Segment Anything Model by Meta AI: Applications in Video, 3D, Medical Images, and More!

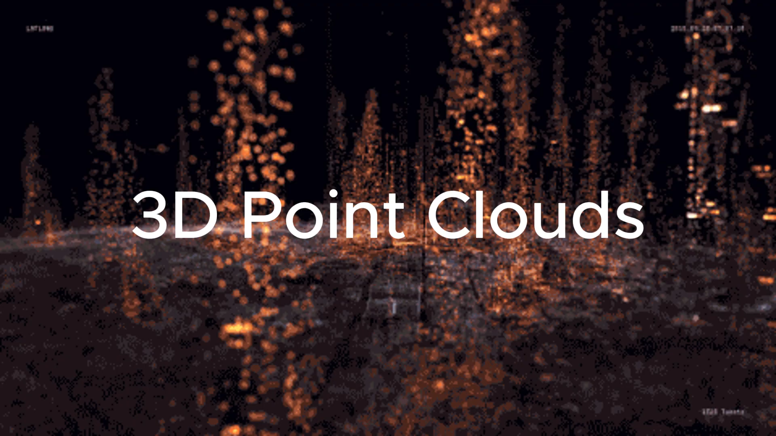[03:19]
Besides, SAM can deal with 3D point clouds.
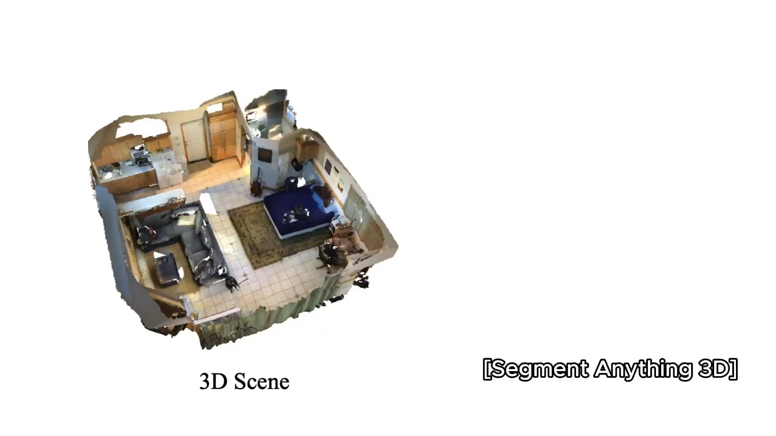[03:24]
For a 3D scene, for example, a room, SAM can identify different parts in the 3D space.